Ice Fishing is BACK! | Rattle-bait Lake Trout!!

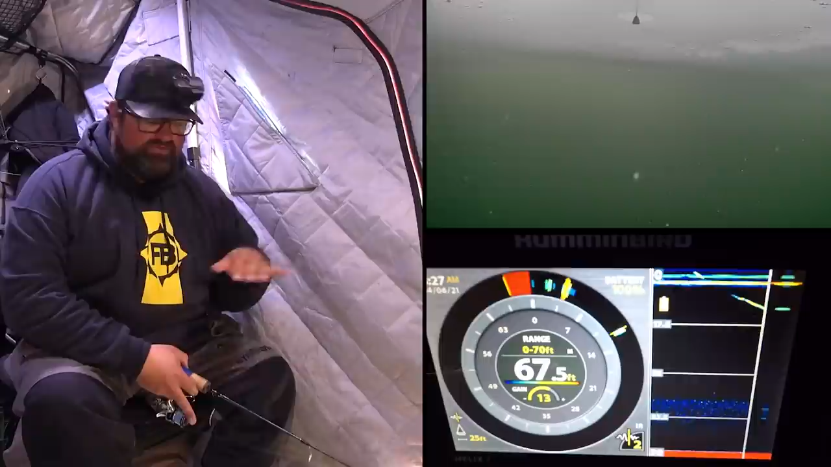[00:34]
On screen: depth 67.5 ft
Dropping down, I've got the underwater camera just recording on the whole camera because the visibility is too bad down there. Got to turn my gain down just a little bit here just to get rid of some of the noise.
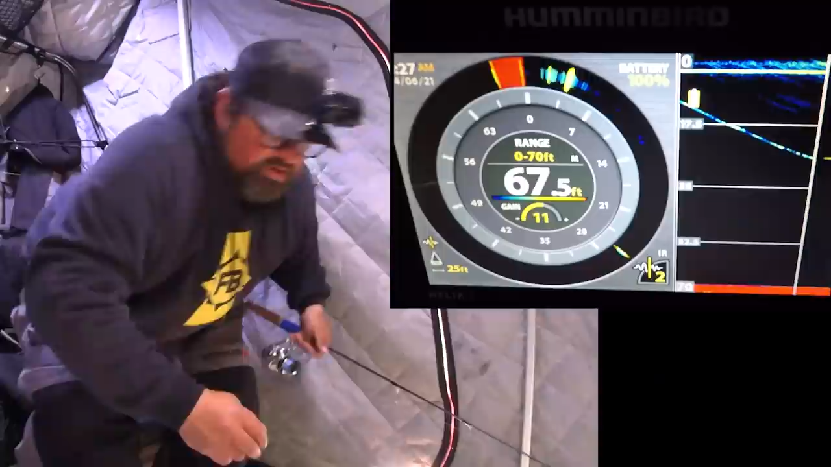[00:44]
On screen: depth 67.5 ft
We're looking good. We're looking really good. I got a mark on the bottom.
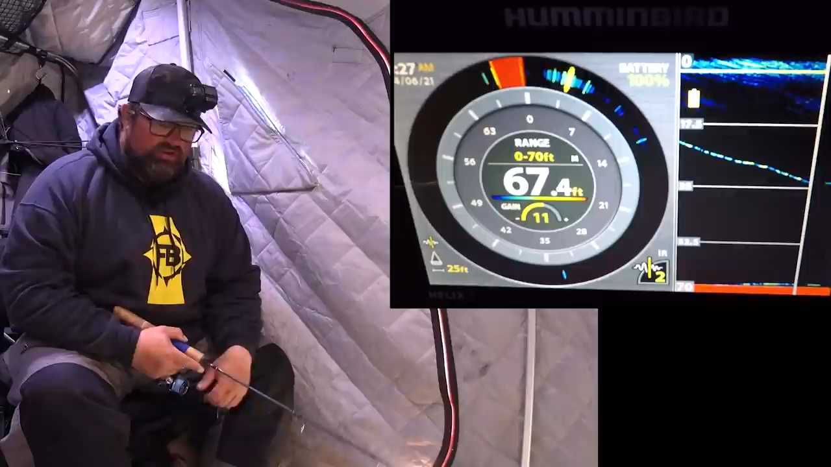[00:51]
On screen: depth 67.4 ft
Not sure if it's bait or a lake trout, but we will find out here. I'm going to stop halfway down, actually, and check my drag first. Looks good. Let's drop down. But yes, like I said, lake trout fishing today. Hoping to put some of them big mamas on the ice, but it's lake trout and we'll settle for anything.
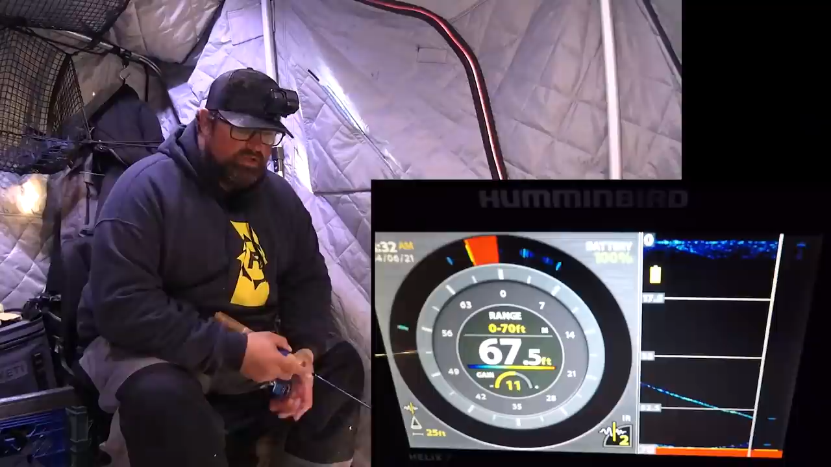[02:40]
On screen: depth 67.5 ft
I got another mark coming up here already as I'm dropping down. I haven't made it to the bottom yet. Look, it's coming. Jeez, okay. Well, yeah, I had a feeling this bait was gonna crush fish.
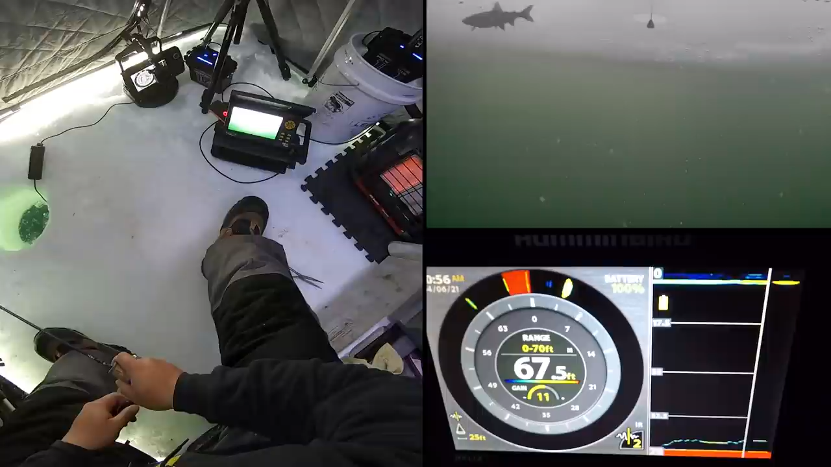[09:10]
On screen: depth 67.5 ft
Oh, it's coming back. It's coming back. Looks like a little bit better mark, maybe. Here he comes. A little bit better mark, I think. Got him. Got him. There's another one at the bottom of the ice again, too. That is awesome. I've got lake trout on the bottom, which I'm fighting right now that I caught.
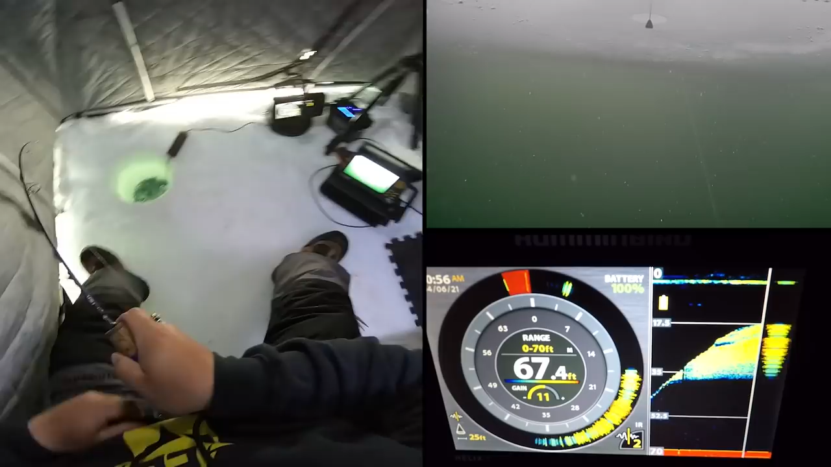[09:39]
On screen: depth 67.4 ft
And I got one below the ice, which is eating. This one feels a little bit better. I don't think giant, but definitely a little bit better fish. Oh, baby. So head shaky. Got to get down to my transducer, but it won't let me. No, it's not that big. It's just hooked in the top of the head funny there. That was awesome. Lake trout up high, eating off the bottom of the ice.
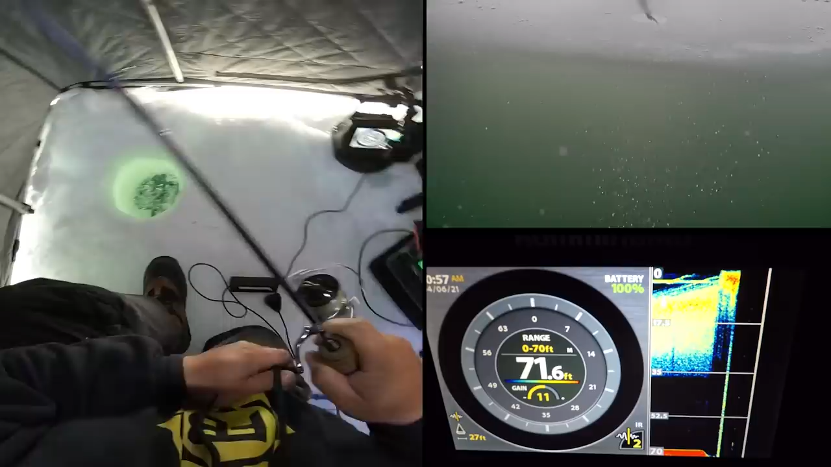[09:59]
On screen: depth 71.6 ft
And then lake trout down low eating my rattle bait. So cool.